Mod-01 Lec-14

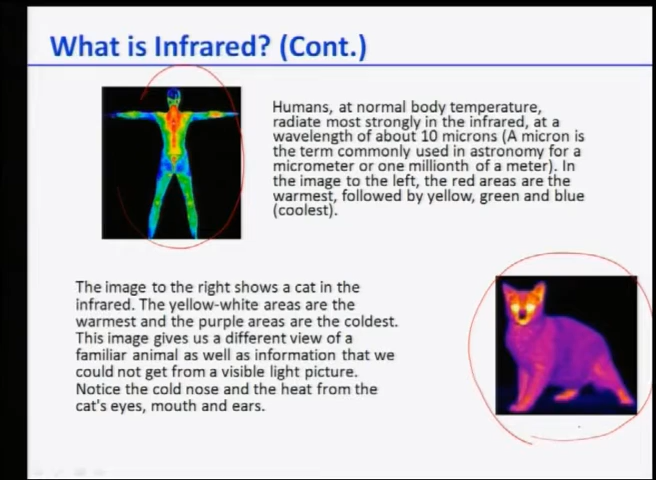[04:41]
So yellow white is ice actually at a very high radiation radiation coming from the ice and the purple regions are the coldest. So this kind of imaging techniques are widely used for the photographies of in the night or even some time in case of the other things.